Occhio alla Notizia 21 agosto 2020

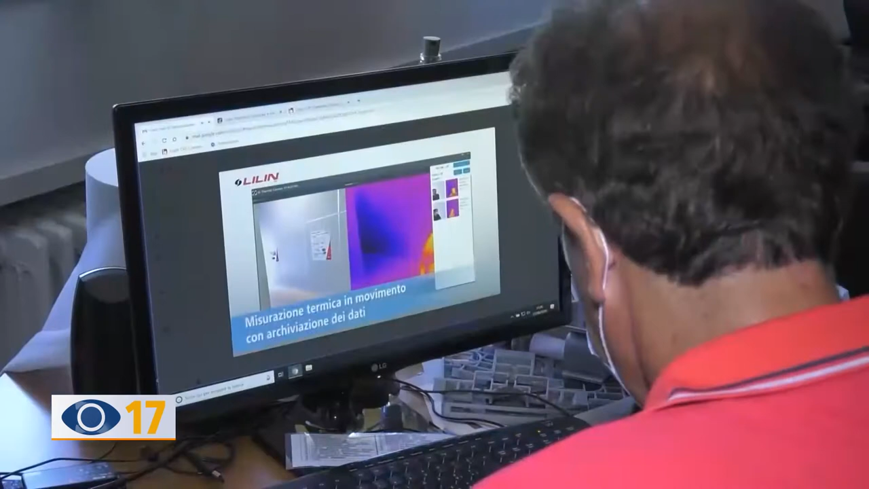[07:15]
Una telecamera ad infrarossi misurerà la
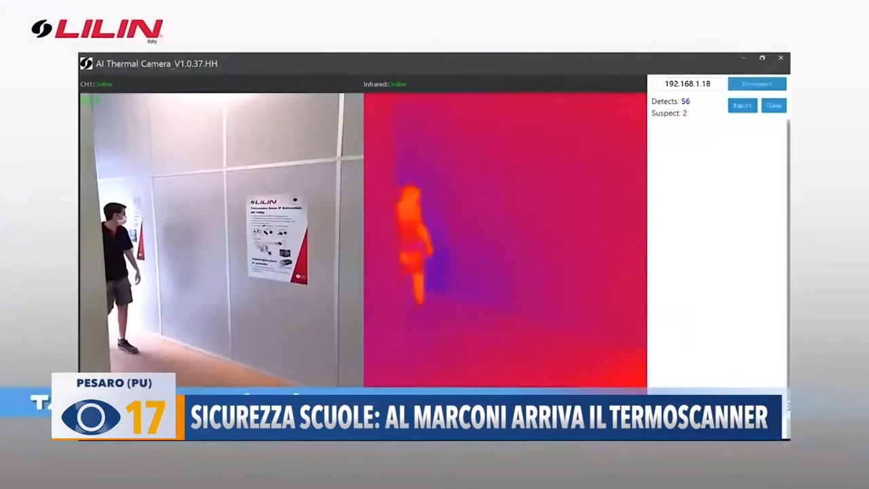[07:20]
temperatura corporea Del flusso quotidiano da 2000 studenti in entrata Avvisando in
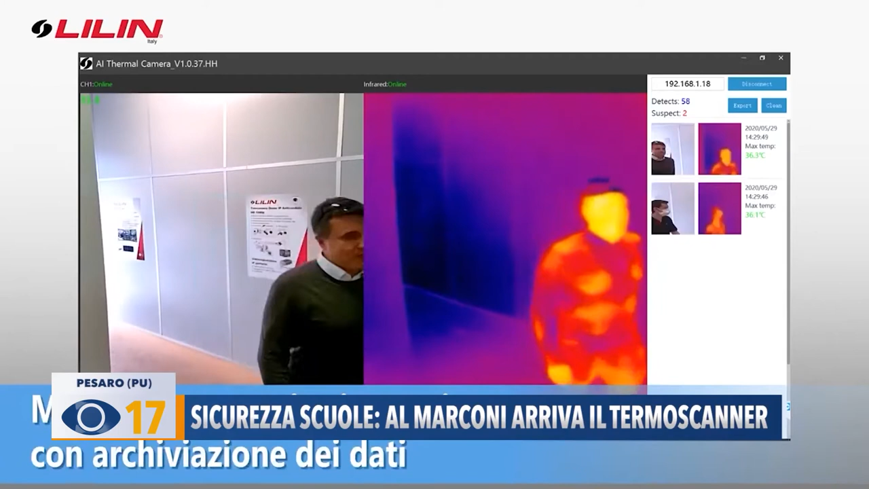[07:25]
tempo reale ogni alterazione sopra i 37 gradi e mezzo E così che il liceo
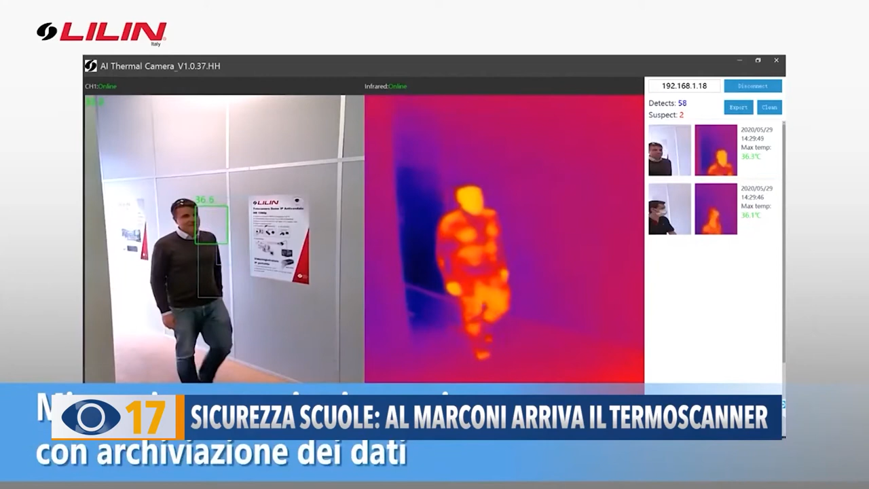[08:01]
rappresenta un corpo con una temperatura superiore a 37 gradi e mezzo
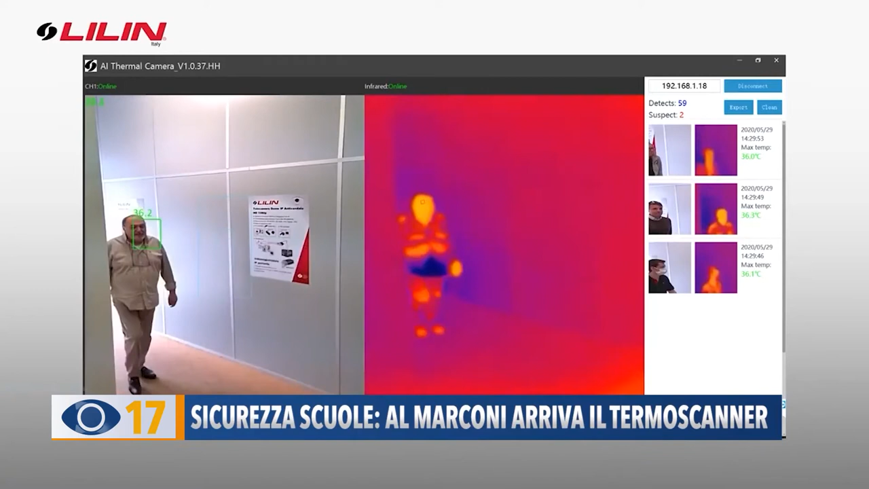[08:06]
Suona un allarme A quel punto c'è un collaboratore scolastico che ferma il ragazzo Gli fa un'ulteriore,